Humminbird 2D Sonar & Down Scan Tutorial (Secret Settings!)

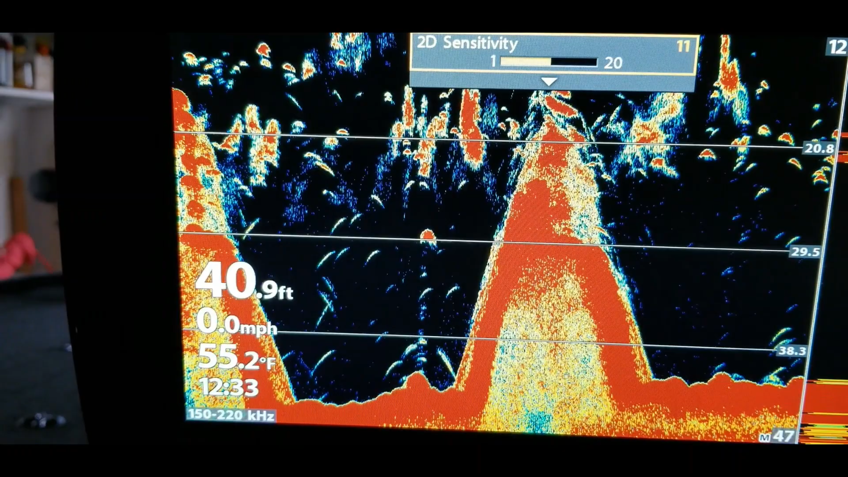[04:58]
On screen: depth 40.9 ft, water 55.2°F, speed 0.0 mph
well for me I put it right where that distortion kind of kicks out but it still allows me
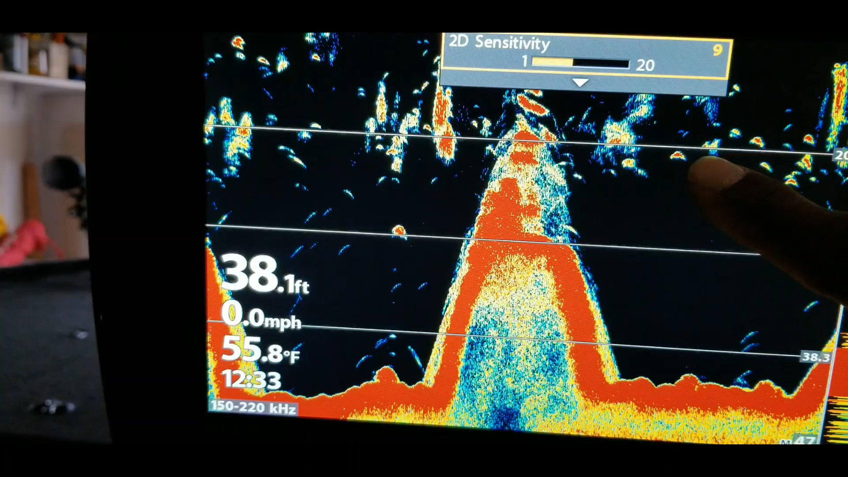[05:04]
On screen: depth 38.1 ft, water 55.8°F, speed 0.0 mph
to see the details on the individual items that I want to see all
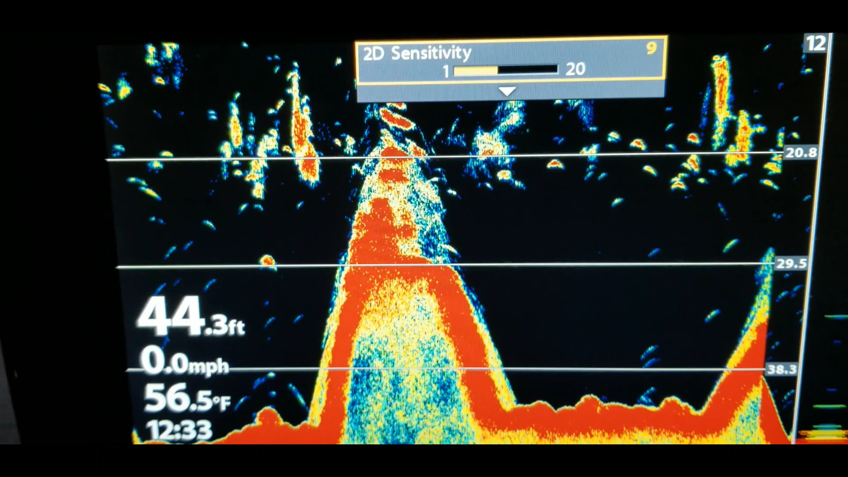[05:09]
On screen: depth 44.3 ft, water 56.5°F, speed 0.0 mph
right so now let's go down to contrast contrast the same thing I'll kick that all the way one way
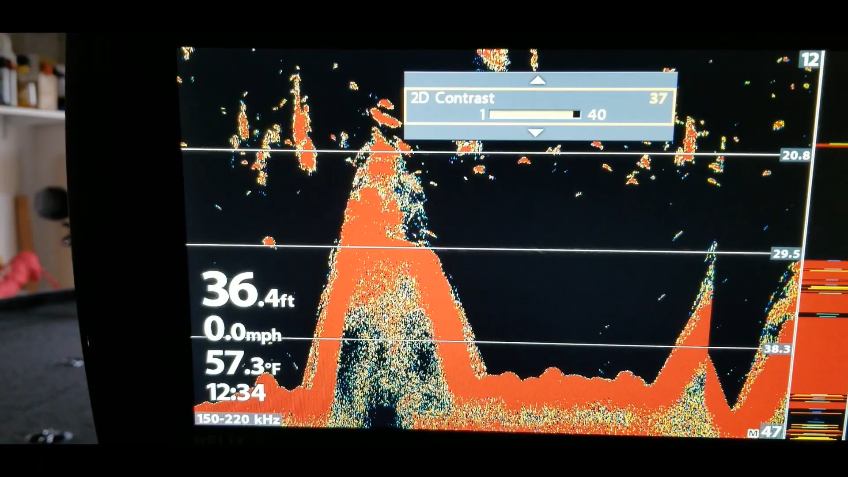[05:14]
On screen: depth 36.4 ft, water 57.3°F, speed 0.0 mph
and as you see it kind of makes it to where you don't see things
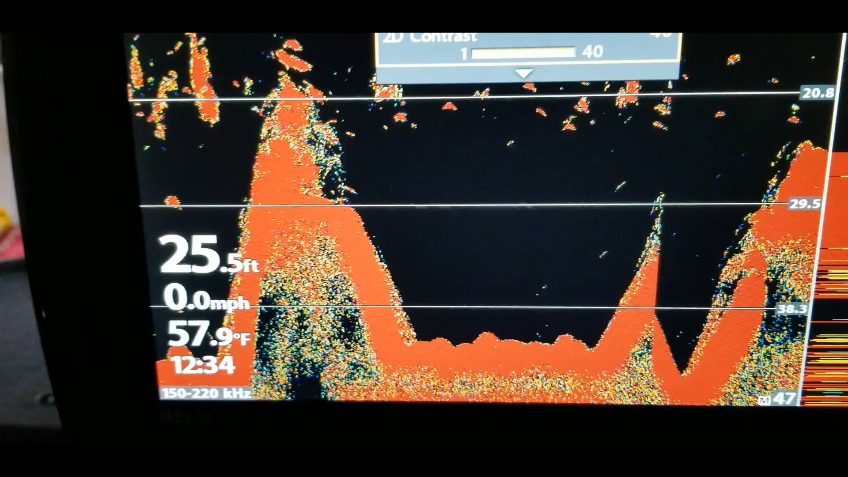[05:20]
On screen: depth 25.5 ft, water 57.9°F, speed 0.0 mph
as well let's kick it all the way back down in the other direction it'll start getting distorted so we just want that right in
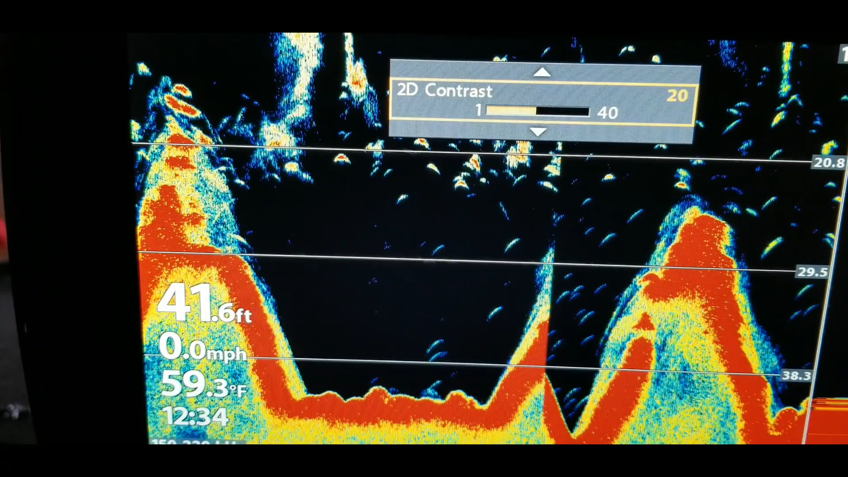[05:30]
On screen: depth 41.6 ft, water 59.3°F, speed 0.0 mph
the in-between area wherever you notice that everything starts looking very crisp all
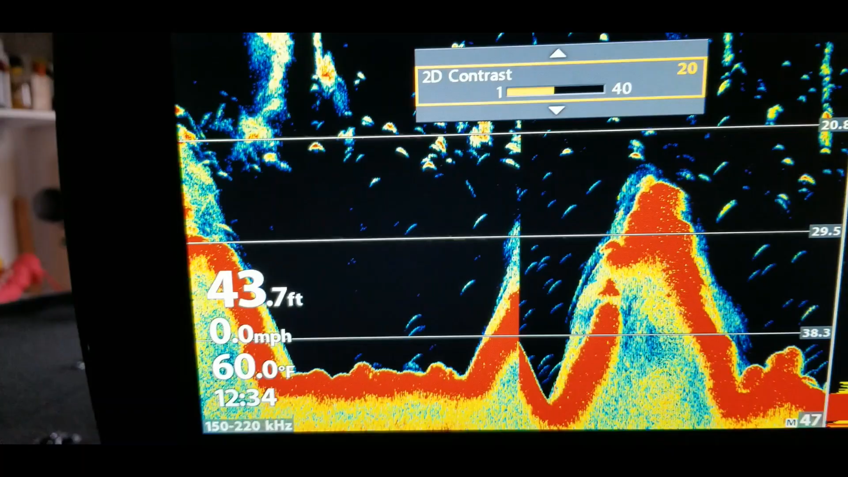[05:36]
On screen: depth 43.7 ft, water 60.0°F, speed 0.0 mph
right so the next thing is the lower range so with the lower range when some people will keep this on auto
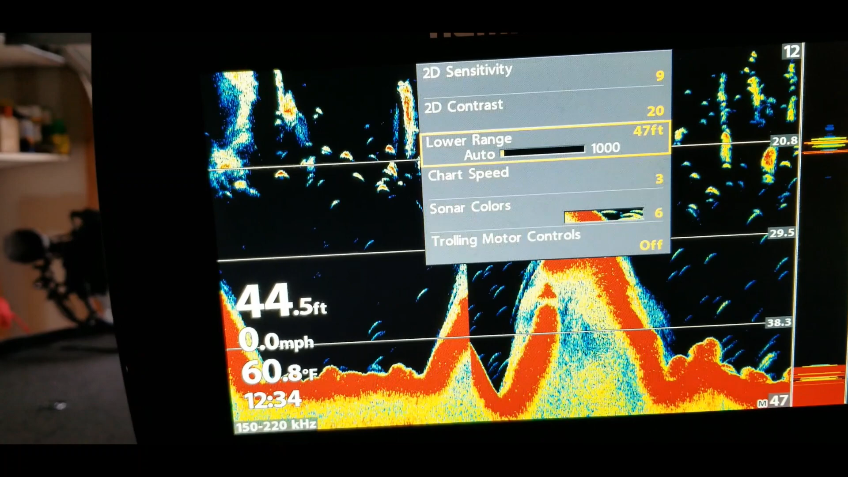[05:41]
On screen: depth 44.5 ft, water 60.8°F, speed 0.0 mph
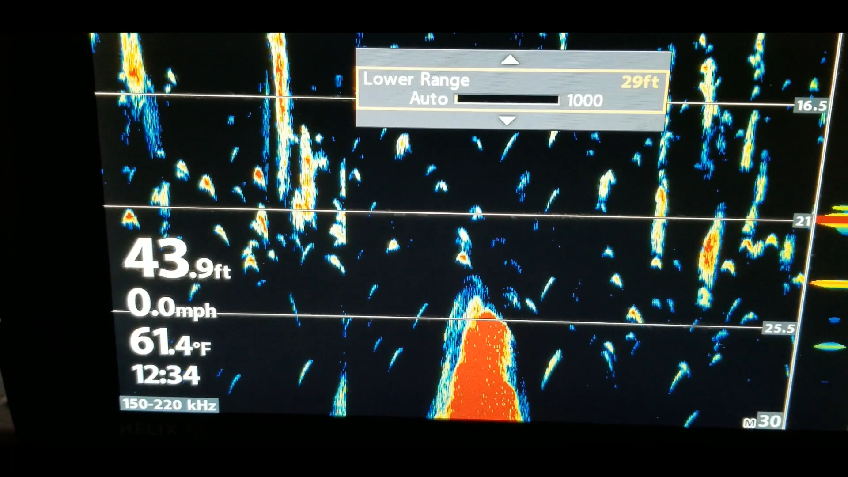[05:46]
On screen: depth 43.9 ft, water 61.4°F, speed 0.0 mph
so if you put it on auto that's basically going all the way down to the left when you put it on auto that will
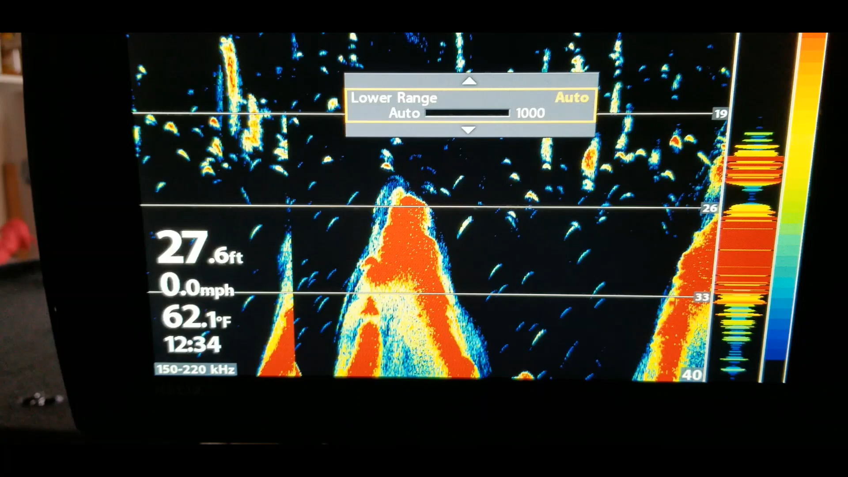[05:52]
On screen: depth 27.6 ft, water 62.1°F, speed 0.0 mph
adjust on its own while you're out on the water me I never use the auto setting because I
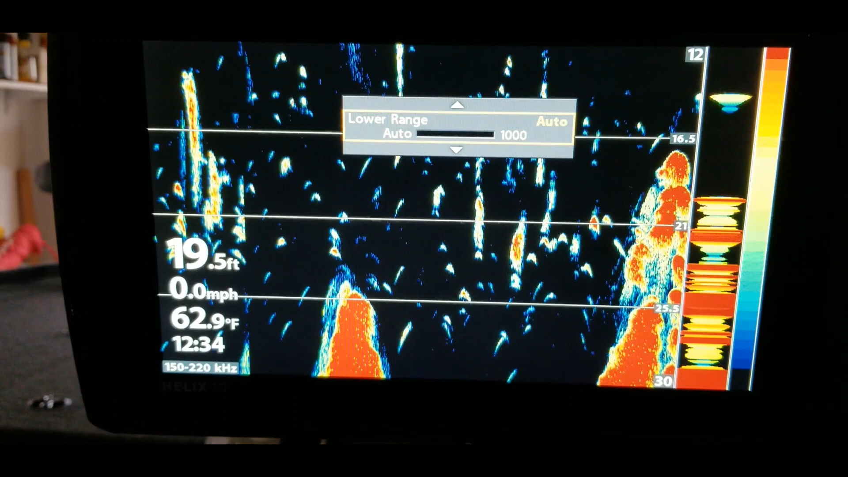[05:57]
On screen: depth 19.5 ft, water 62.9°F, speed 0.0 mph
like fishing specific water depths so I will always
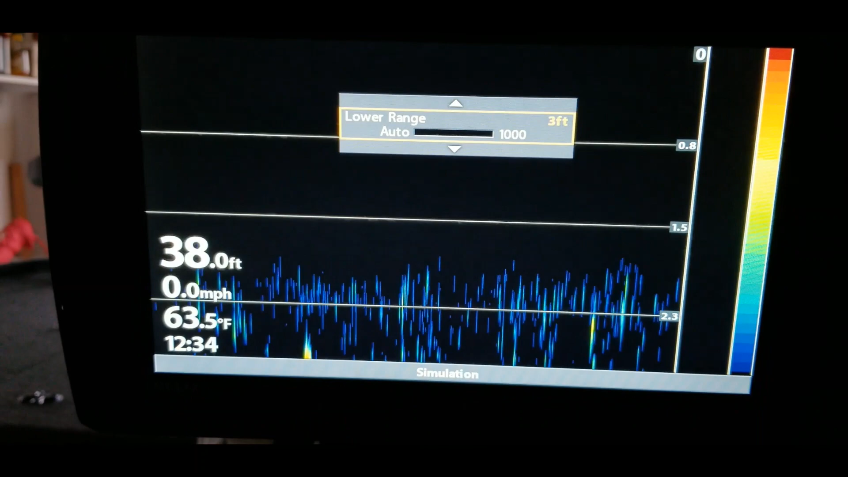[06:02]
On screen: depth 38.0 ft, water 63.5°F, speed 0.0 mph
set this at a water depth that's a little closer to the range that I actually intend to
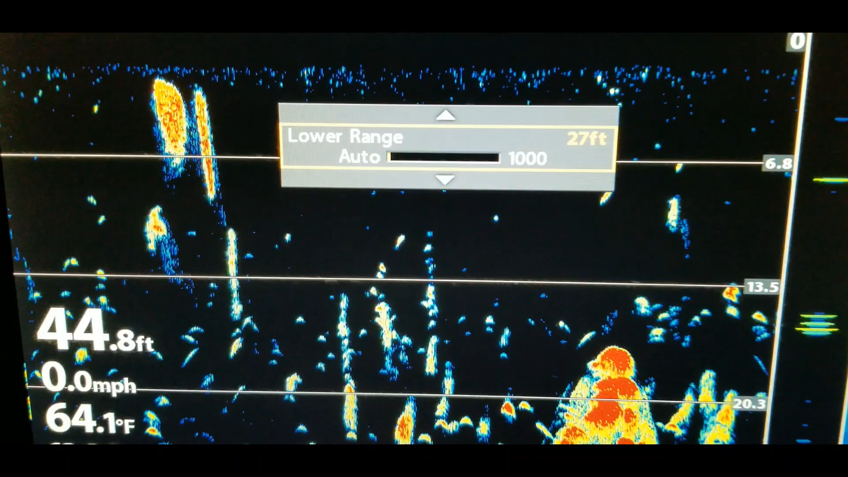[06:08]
On screen: depth 44.8 ft, water 64.1°F, speed 0.0 mph
fish so let's go ahead and set this up on based on where the bottom is
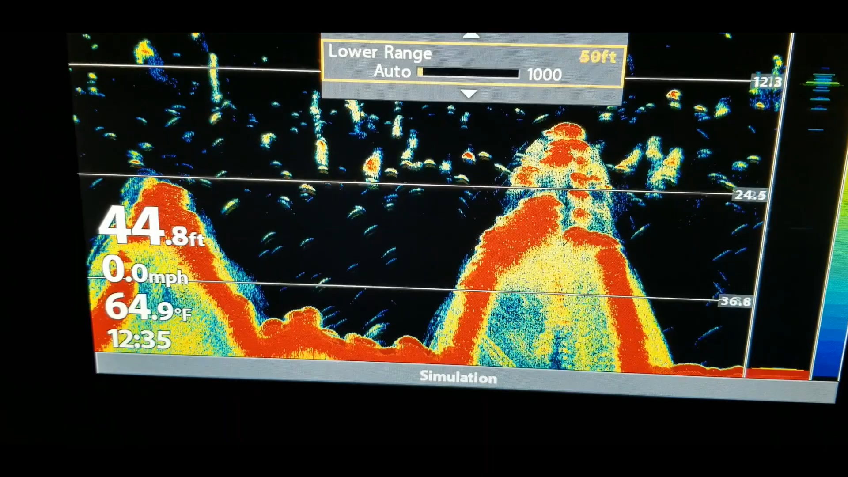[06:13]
On screen: depth 44.8 ft, water 64.9°F, speed 0.0 mph
that on the simulation mode so there we go it's at 45 feet feet so I will put it around
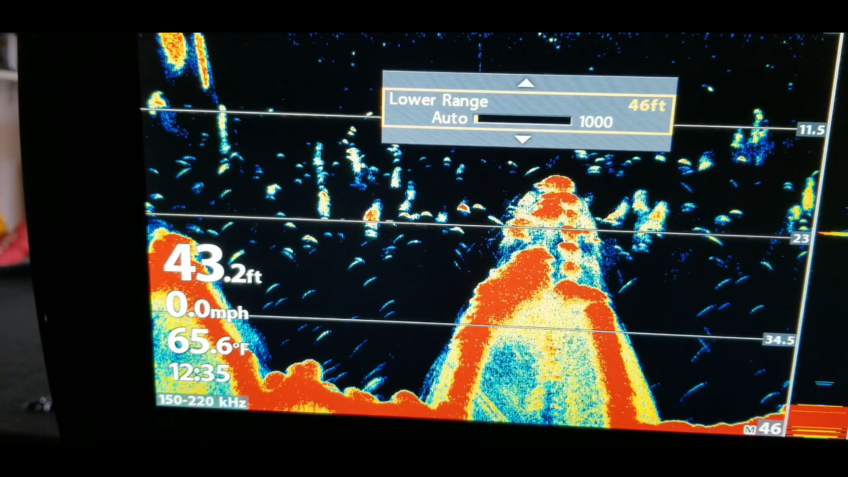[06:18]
On screen: depth 43.2 ft, water 65.6°F, speed 0.0 mph
50 feet so that way it'll will allow me to see the bottom just a little bit
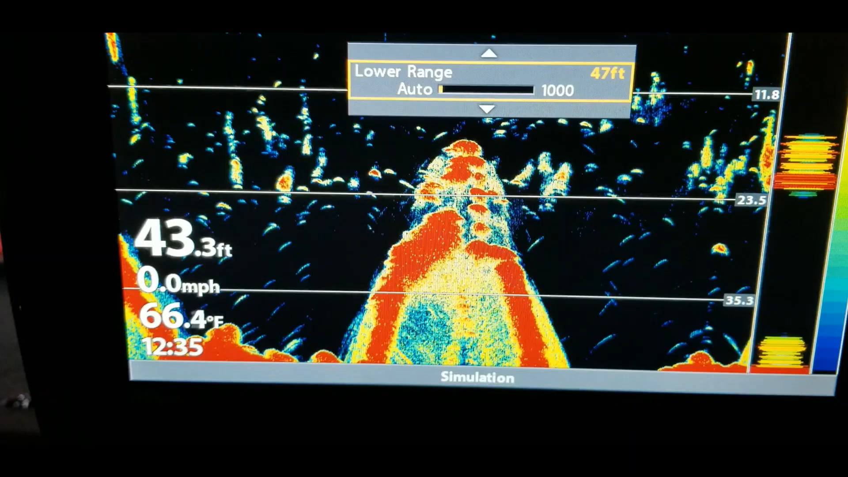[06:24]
On screen: depth 43.3 ft, water 66.4°F, speed 0.0 mph
all right chart speed with the chart speed this one can be
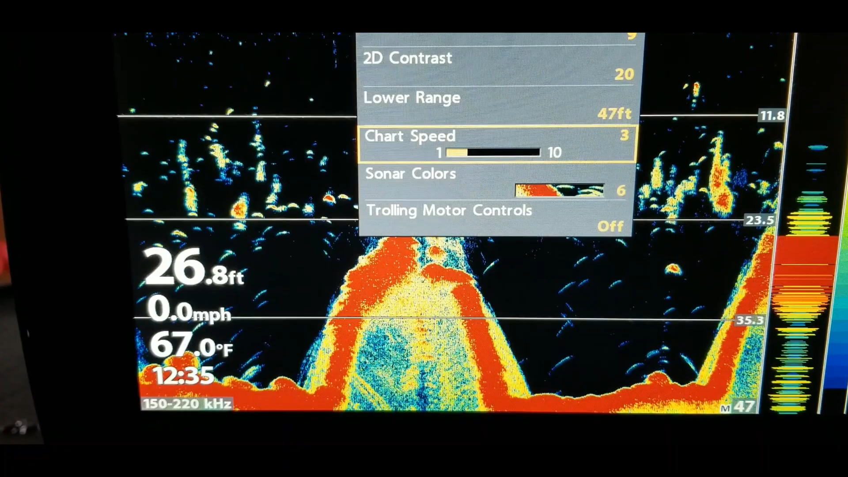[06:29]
On screen: depth 26.8 ft, water 67.0°F, speed 0.0 mph
very useful for the simple fact that depending on the speed it will determine the clarity
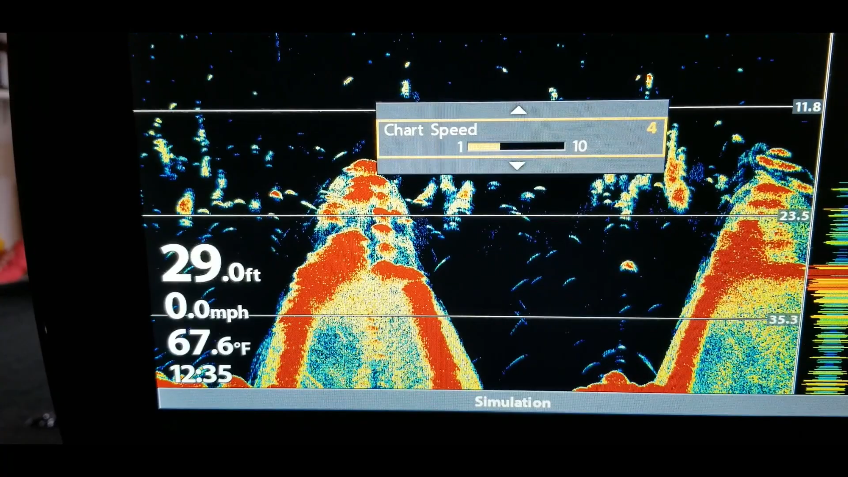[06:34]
On screen: depth 29.0 ft, water 67.6°F, speed 0.0 mph
of the picture that you see and for instance let's just go all the way up to ten real quick